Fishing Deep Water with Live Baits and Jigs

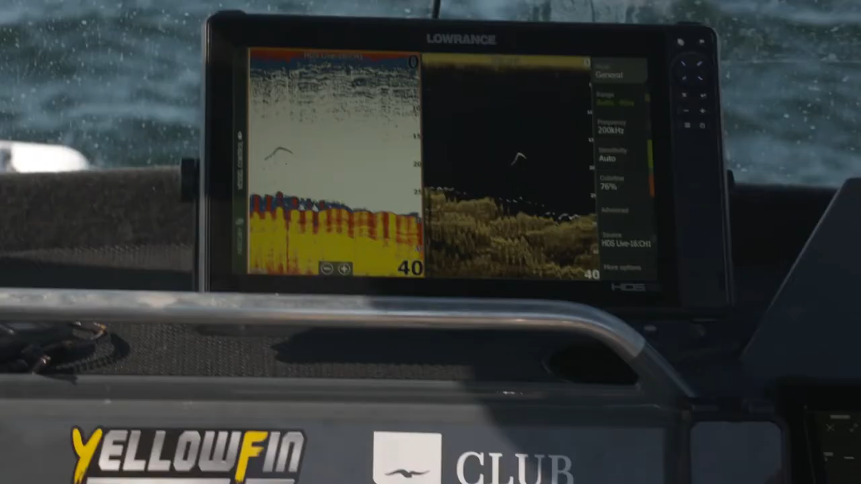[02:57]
Electronics just play such a massive part in the way we fish and to be able to mark a
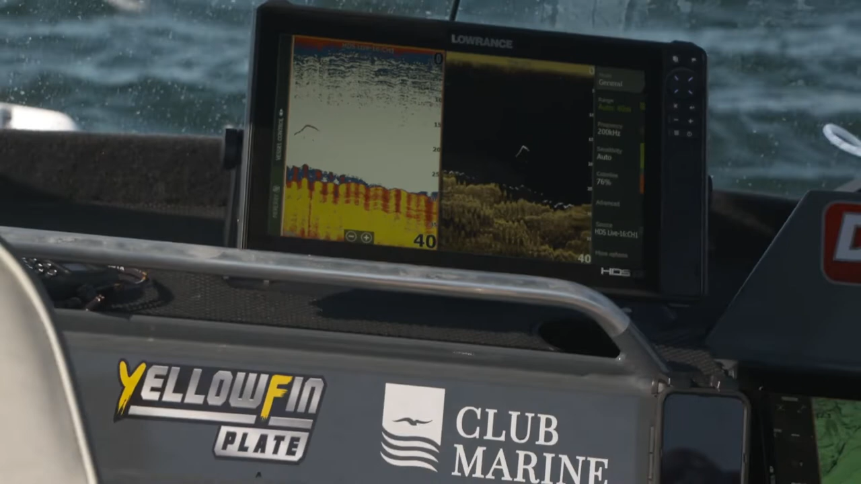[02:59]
couple of cool fish and then pull up and that was one of those live yellowtail.
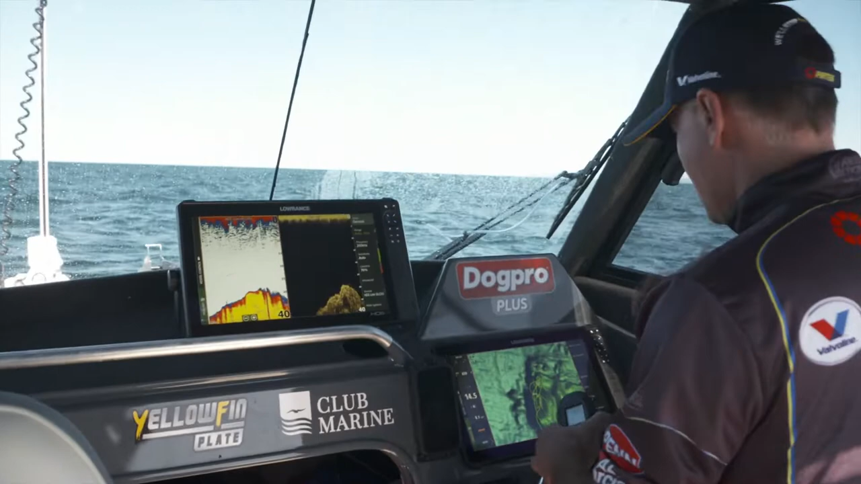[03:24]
So they do love hanging around the bait. So you can see this big lump we've got here at the moment. So I've got the conventional sounder picture downscan. There's a big sheer drop-off on this side. So if we can get it where the current's hitting it and the bait's being pushed up, that'll be a really good spot to either drop a jig down, drop a live bait, anything along those lines. So just see if we can come back up the other way here. Just climbing back up on top of this bit of a pinnacle here and that's looking pretty good.